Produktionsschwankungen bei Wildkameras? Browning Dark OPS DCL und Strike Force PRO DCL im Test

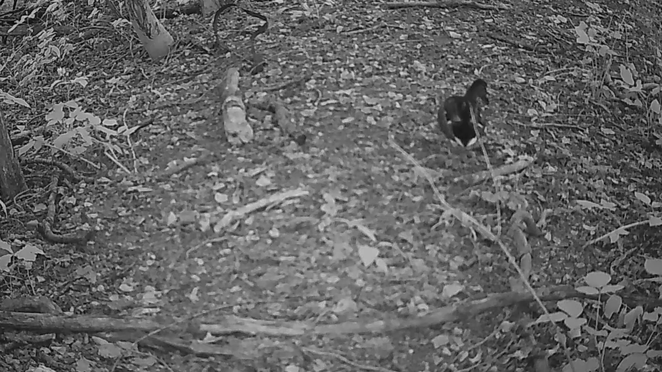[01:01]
Und ich sage einfach mal, diese Aufnahmen sind grausam und führten dann auch zur Reklamation. Von dieser Auswahl bekam ich von meinem Lieferanten zur Verfügung gestellt.
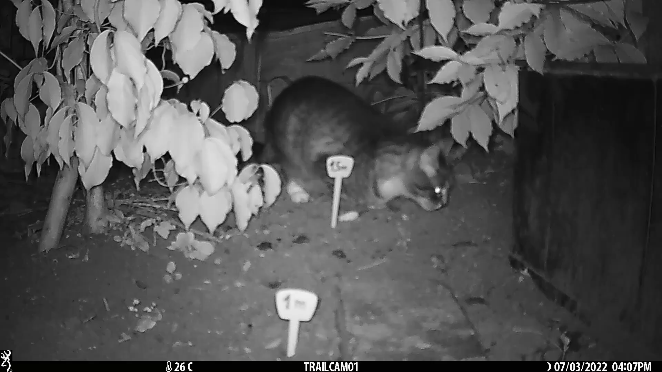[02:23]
Die Kamera steht hier so, wie das in diesen Pictos angegeben ist. Also 1 Meter Abstand, 1,50 Meter Abstand. Aufnahme völlig unbrauchbar, meiner Meinung nach, und weit hinter den von den Billigmodellen zurück. Umso erstaunlicher sind die Aufnahmen dann bei gleichem Videoformat in der freien Natur.
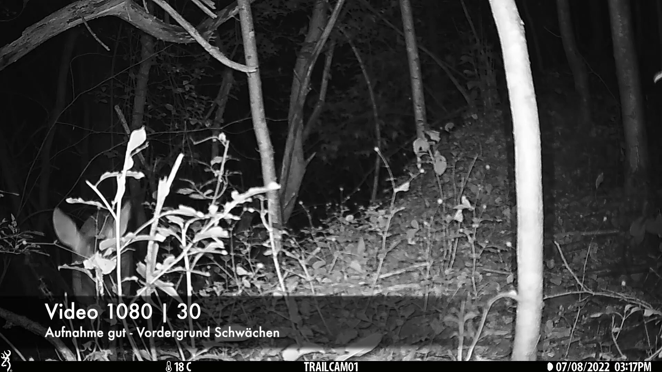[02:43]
Im richtigen Abstand ist das Wild gut zu erkennen. In der Nahaufnahme wird es wieder unscharf. Das Wild scheint von den hellen Radiant-LEDs sehr unbeeindruckt zu sein.
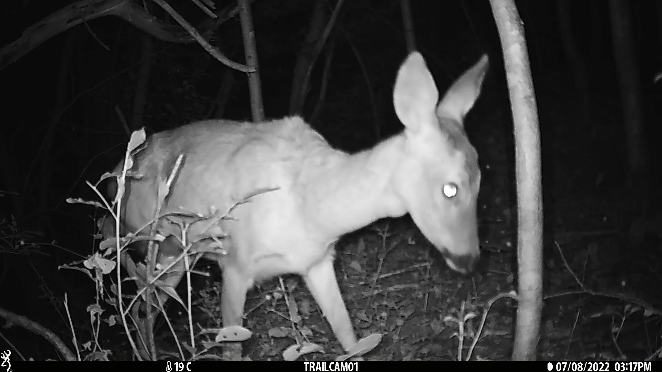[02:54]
Aber achtet jetzt bitte auf die Auslösung der Folgeaufnahme, die ich hier jetzt gleich einblende.
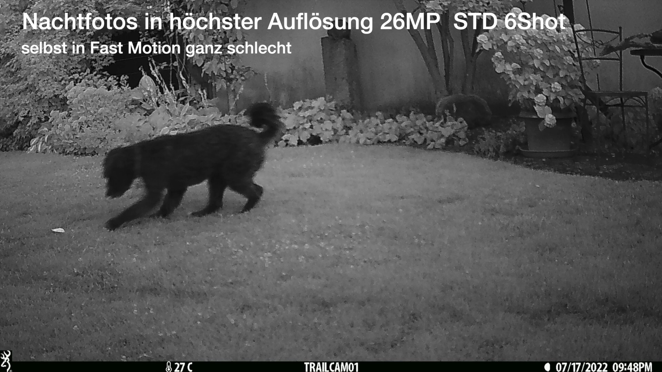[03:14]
Für die Nacht ist ein 2 Megapixel-Sensor verbaut. Und über Tag ein 10 Megapixel-Sensor. Hinzu kommt dann noch eine starke Kompression der Bilder.
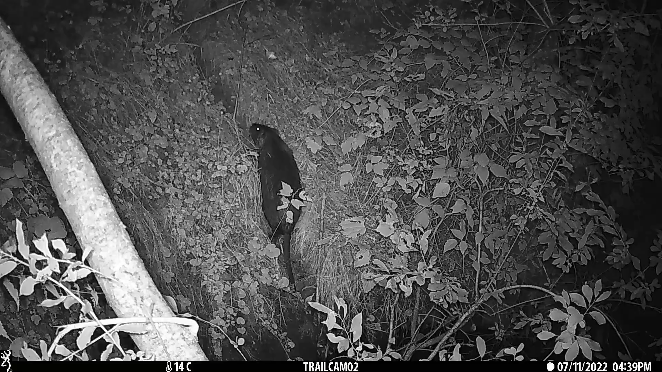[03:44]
Man sieht hier das Nutria hochschleichen. Wenn es jetzt runterschleicht, zoome ich noch etwas hinein. Also auch die Nachtaufnahme ist außerordentlich gut.
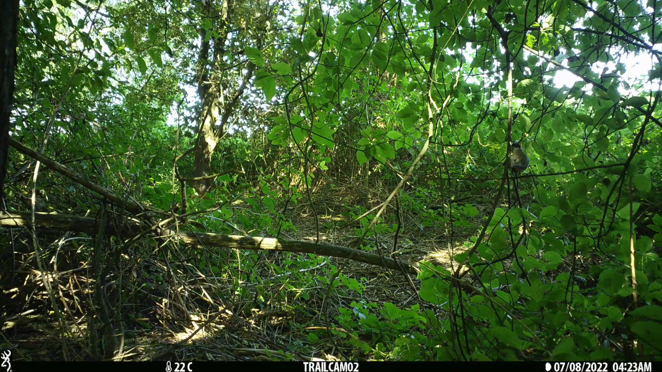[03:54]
Tagesfotoaufnahme ebenfalls exzellent. Ich zoome hier rein. Der kleine Mönchskopf sitzende Hecke.
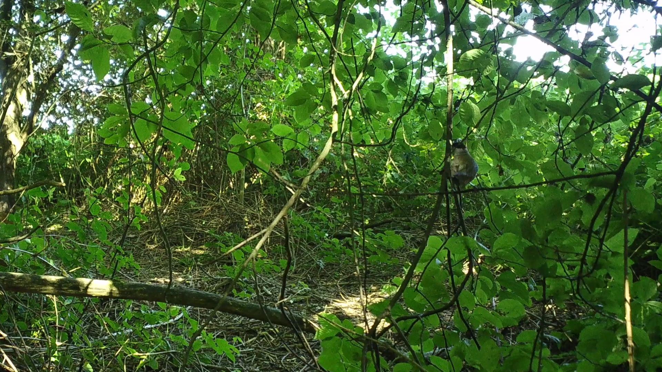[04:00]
Wunderbar dargestellt. Und nun zur Königsdisziplin. Schnelle Schüsse hintereinander. Hier auf 60 Zentimeter löst die Kamera sechsmal aus.
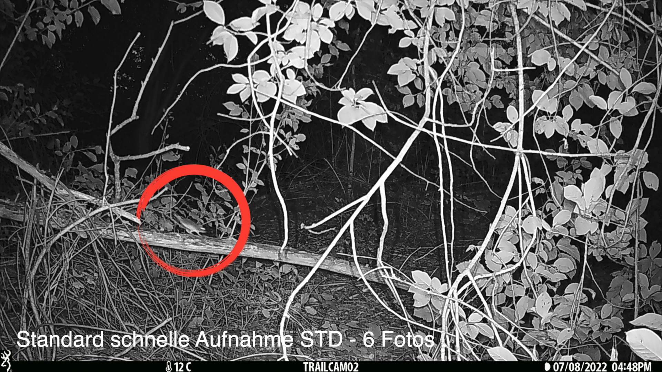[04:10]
Aus und erwischt die Maus im Rennen über diesen Zweig. Und selbst das ist klar dargestellt. Das ist hervorragend. Und ich ergänze, das war sogar Standard und noch nicht Rapid Fire. Wir kommen zur Kamera 03.
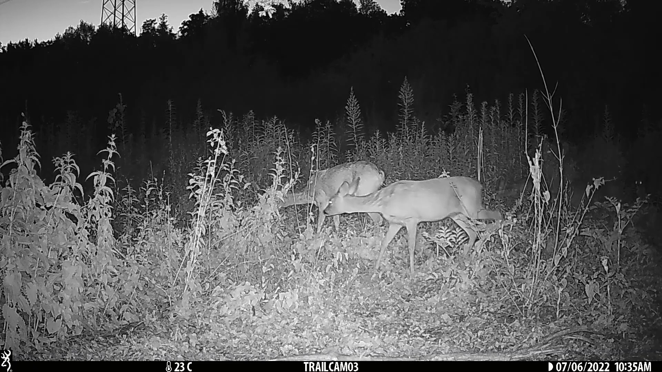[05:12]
Schwierig. Man sieht die Ausleuchtung ist hervorragend. Also keine Spotbeleuchtung, sondern es leuchtet bis in die Ecken. Und die Rehkitze hier sind alle sämtlich zu sehen und gut dargestellt. Die Aufnahmesituation ist schwierig, weil wir hier in dem Gelände natürlich in jeder Distanz irgendwo reflektierende Sachen haben.
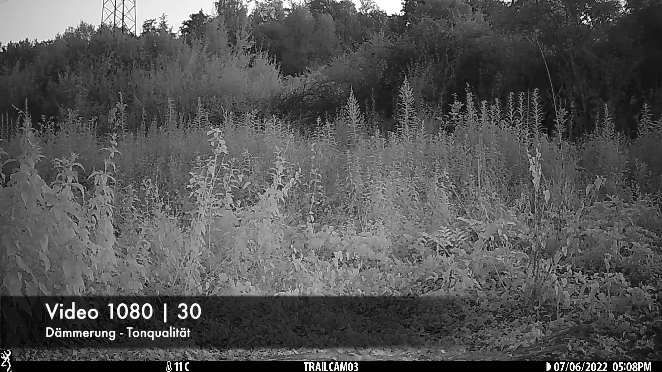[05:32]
Das war Zwischenlichtsituation immer schwierig bei allen Kameras. Aber was mir wichtig ist, das Wild ist immer gut dargestellt. Kommen wir zum Rapid Fire Modus.
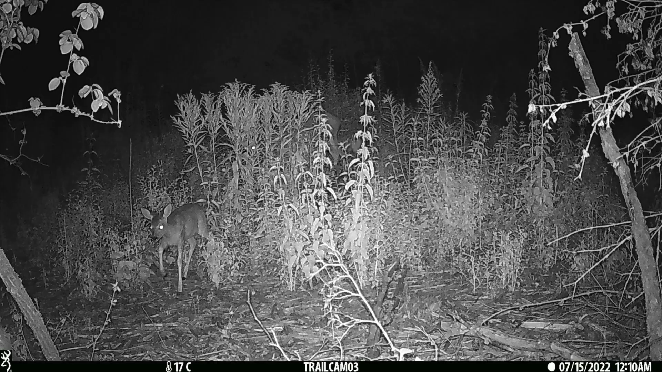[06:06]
Die Nachtfotos waren dann teilweise wieder etwas ernüchternd. So habe ich das bei mir nochmal auf dem Grundstück getestet und festgestellt,
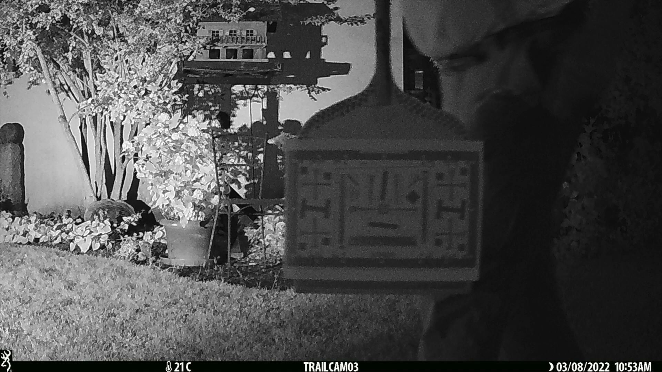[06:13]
dass die Kamera einfach einen gewissen Abstand braucht, um ordentliche Fotos zu machen. Kommen wir zur nächsten Strikeforce Nr.